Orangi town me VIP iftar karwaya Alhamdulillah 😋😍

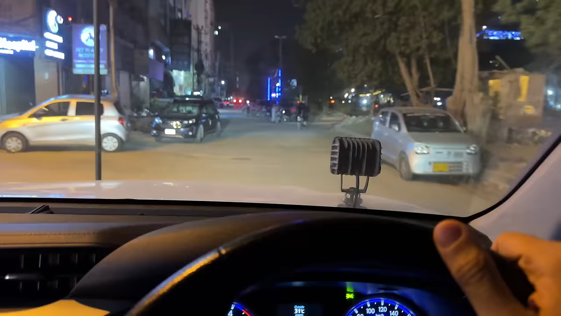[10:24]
میں جس مسجد میں نماز پڑھتا ہوں دیکھیں یہاں سے جیسے ہی نکلتا ہوں تو یہاں پہ فود رائیڈرز کافی سارے کھڑے ہوئے ہوتے ہیں کیونکہ یہاں پہ مارٹ ہے جہاں
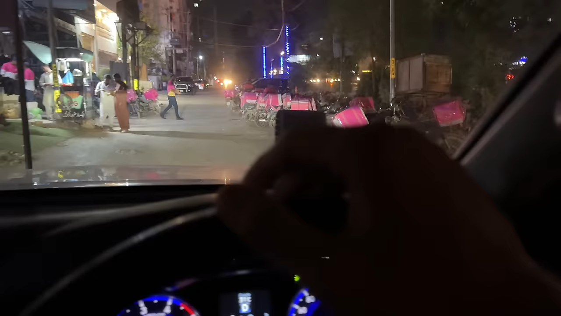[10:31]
سے یہ گروسری کی آئیٹمز پک کر کے ڈیلیور کرتے ہیں تو میں یہاں پہ بھی دیکھ رہا ہوتا ہوں کہ